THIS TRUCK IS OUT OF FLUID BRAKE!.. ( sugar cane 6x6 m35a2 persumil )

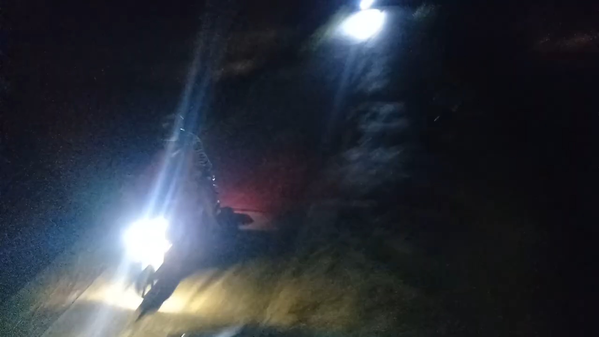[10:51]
Maliit lang daanan kaya ito hindi ka mahulog sa sapa sa uma, kaya yan o mahirap pa siya dumaan kasi maliit ang daanan.
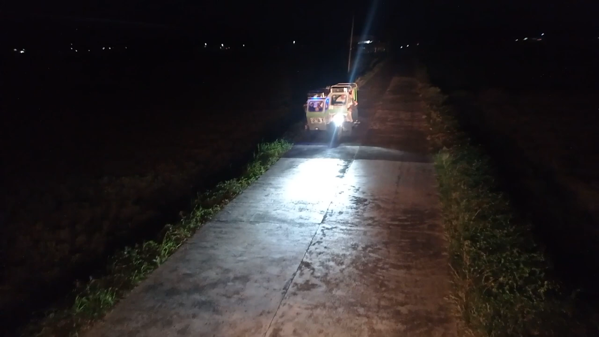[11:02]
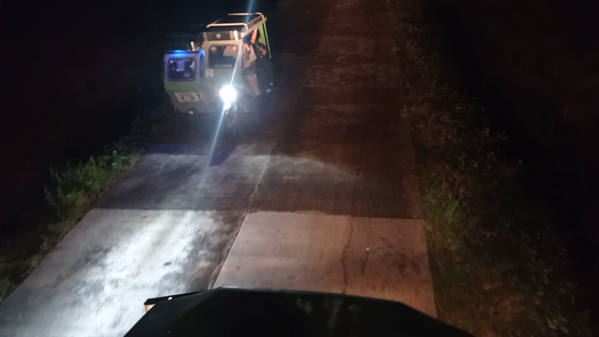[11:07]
Yan talaga mga Pilipinas, pinakamaliit na daanan.
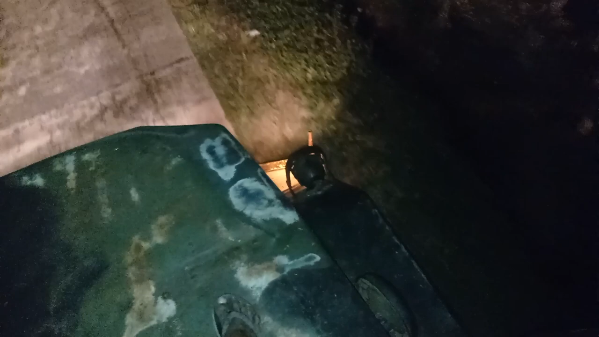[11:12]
Ayan, ito yung isang daanan. So salamat sa gobyerno.
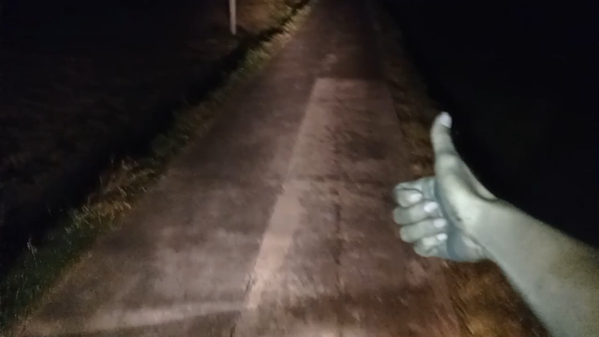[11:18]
Kaya po nasa iwi na tayo.
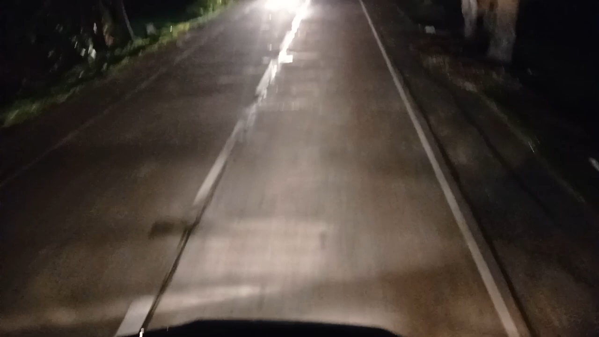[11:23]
Yan ang maganda, malaking daanan. Good. Yo!
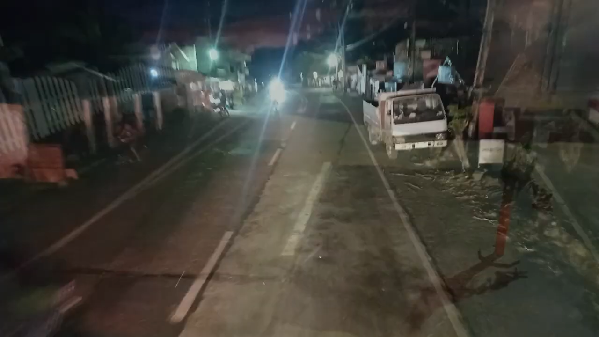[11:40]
Kaya po, liliko tayo dito. Dito tayo liliko. Dito tayo liliko. Yun. Pasok na po siya.